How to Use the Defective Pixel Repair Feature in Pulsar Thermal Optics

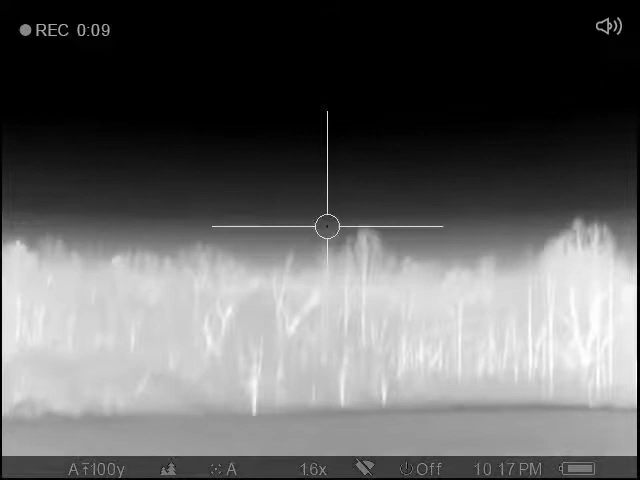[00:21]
Here I'm scanning up to the sky so I can just you know see it and there it is in the bottom right corner.
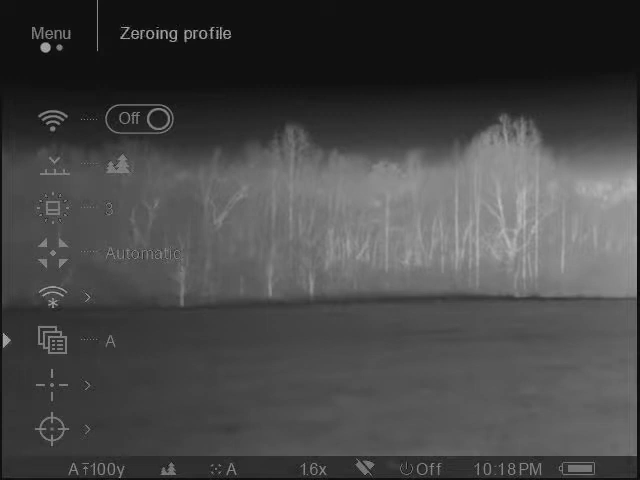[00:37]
scroll all the way to the end and it's the item just before the end the one
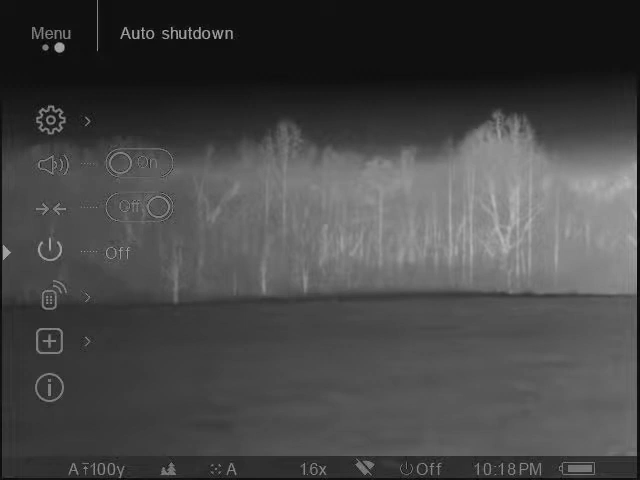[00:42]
with the plus icon here and once you enter into the defective pixel repair you'll notice you have a pixel selector it's kind of like a crosshair and
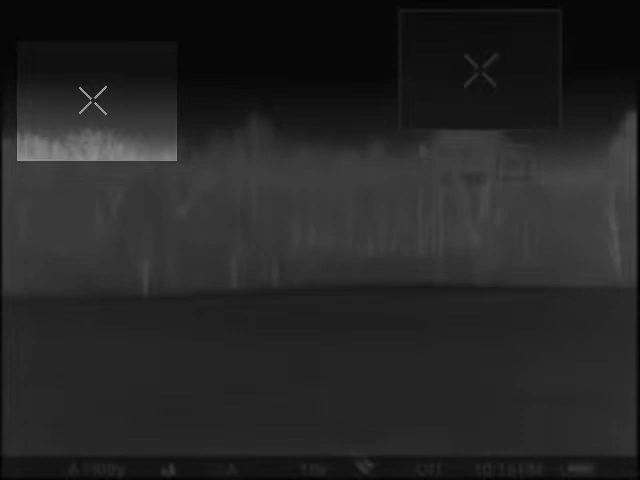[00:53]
then you see the X and Y axis and so I'm going to speed the footage up here just to save some time but what you do is you just toggle the buttons and move until you get to your defective pixel and here you can see the pixel is entering in close to the selector or the crosshairs. Sometimes you may not be able to get it perfectly in the center but as long as you get it close to the center then you
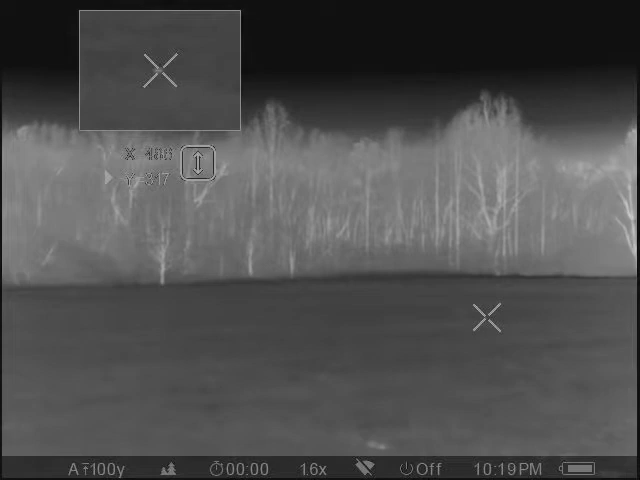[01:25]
hit the record button and then you'll get an OK message as like feedback.
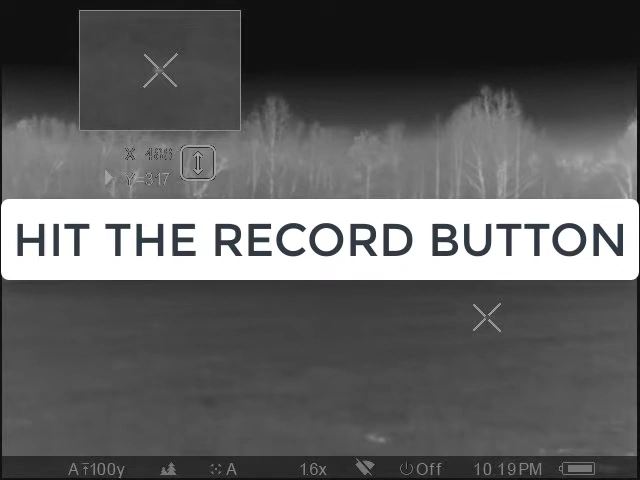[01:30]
So here I'm saying hit the record button and you hit it and then you'll see the OK pop up on the screen. Well there actually I didn't hit it I didn't have it centered.
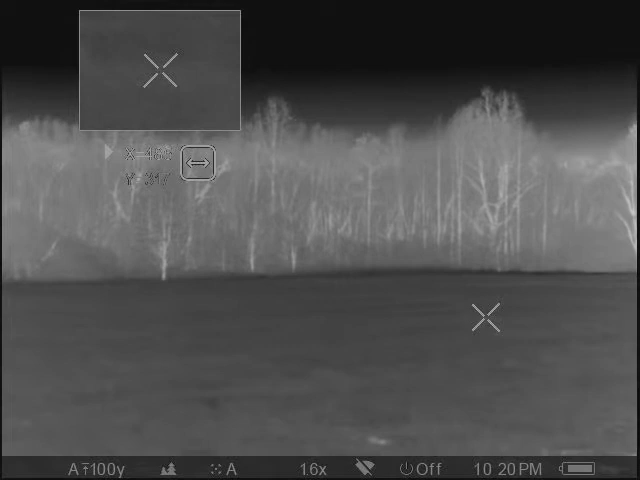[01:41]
Now I have it I hit the record button and then I get the OK message. So that is really all you need to do to update a defective pixel in your pulsar thermal optic. I hope this helps.